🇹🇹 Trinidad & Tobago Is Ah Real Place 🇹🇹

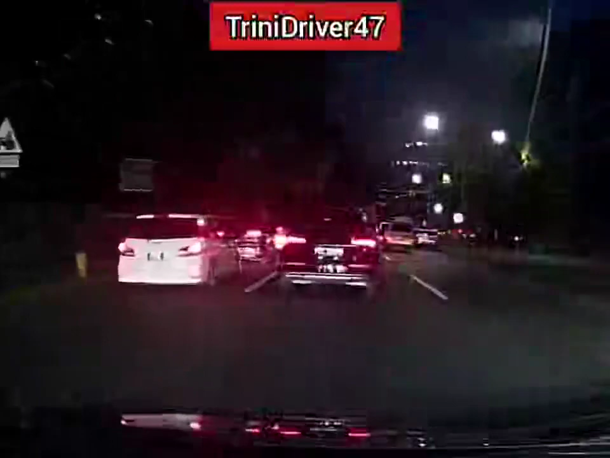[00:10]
on the left-hand side here all these cars are either going Cascade, Sintan, trying to go over Lady Young but they have to be in the left lane because they have to go around the roundabout or make it left at the roundabout well what is causing all this traffic you may ask?
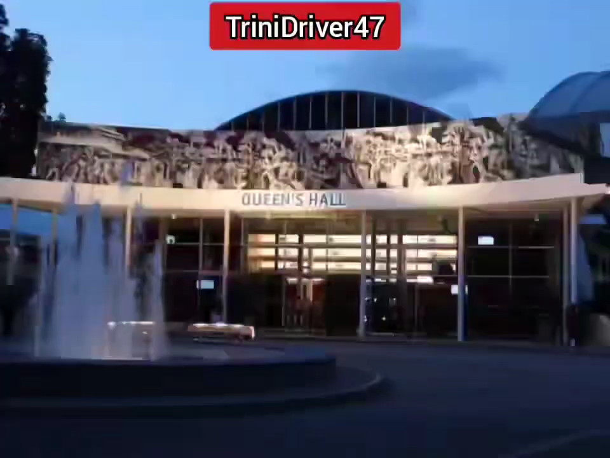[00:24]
Queen's Hall is having an event as they normally do and now it's carnival season so it's event after event after event but here the thing the event in itself isn't the problem you know it's their parking arrangement because the car park is full so then the cars now start to park on the
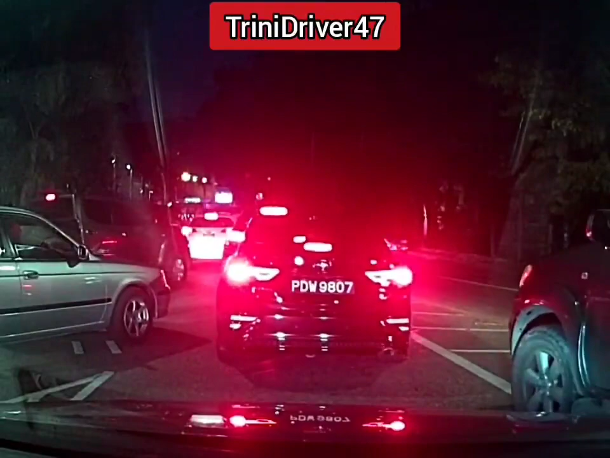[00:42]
roadway and the messed up parts about that whole arrangement is recently they repainted the lines going into Cascade to make three lanes two out one in and these cars are essentially parked on the lane you have to take to head up forcing you now to drive up the lane that is supposed to be coming out and then there are cars parked on the right-hand side as well so you have cars parked on the extreme right lane and the extreme left lane forcing cars in and out to go through a narrow corridor how is this legal and aside from
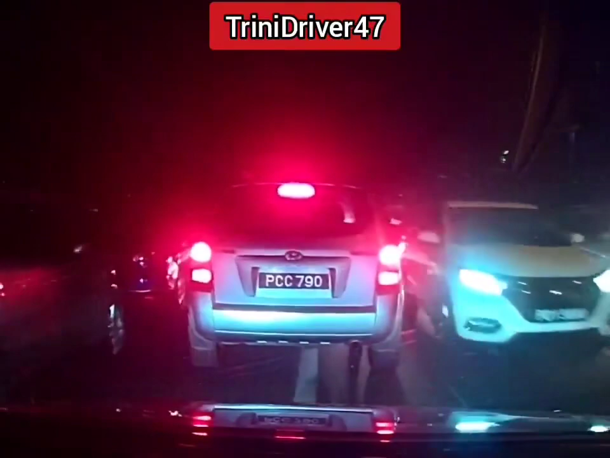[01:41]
park right there at the choke point now you're gonna be saying to yourself minor inconvenience okay let me show you all what a minor inconvenience looks like let's go back to the start of the video because I intentionally cut out part to save it for this particular part of the video what you are not seeing is that to the left there's an ambulance trying to get to the traffic for the longest while and he had nowhere to go because even if he were to go around those cars right now and try to overtake on the right he would be coming face to face with cars coming down and the cars that are currently
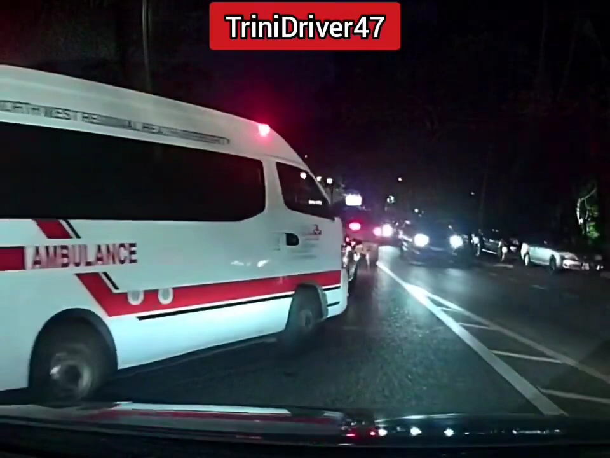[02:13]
in front of him can't even pull any more to the left because there are cars parked on the shoulder there so the shoulder is blocked and the lane higher up is blocked so the ambulance has to just sit there this is a minor inconvenience according to most of you trainees I will have you all know that seconds can save a life when it comes to a heart attack or a stroke seconds can save a life when it comes to somebody delivering a baby that
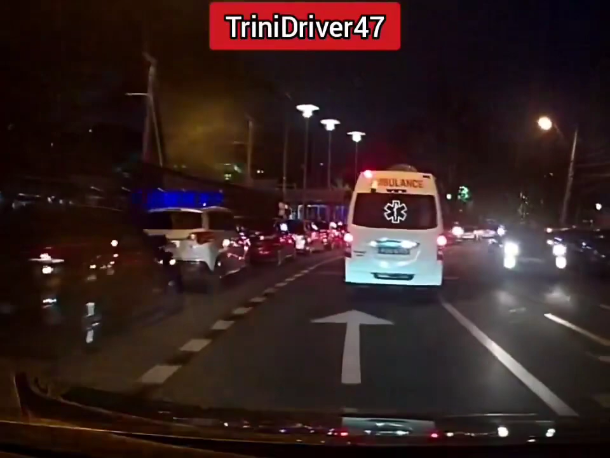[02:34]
is breached so you see these little minor inconvenience that you all seem to ignore and think nothing of it can one day cost you or a relative your life but again you know our mentality in trying to be go we're gonna do boy we're gonna do that's how it is you know that we're gonna do if the police don't do nothing about it we're gonna do and we take the inconvenience